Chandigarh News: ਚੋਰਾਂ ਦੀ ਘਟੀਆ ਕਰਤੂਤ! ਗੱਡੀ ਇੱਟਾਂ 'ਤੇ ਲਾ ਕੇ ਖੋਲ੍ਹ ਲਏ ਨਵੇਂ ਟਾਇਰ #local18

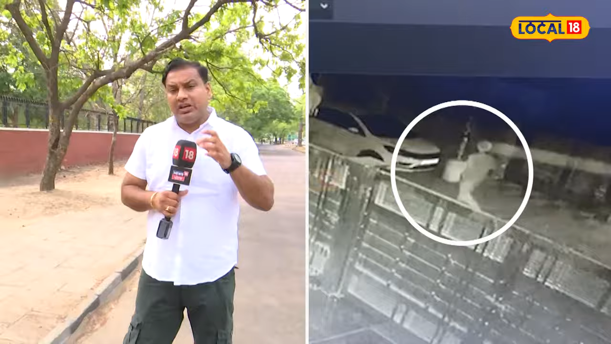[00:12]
नवी गड़ी दे चारो टायर एलाइस समेत चोरी कर जिड़े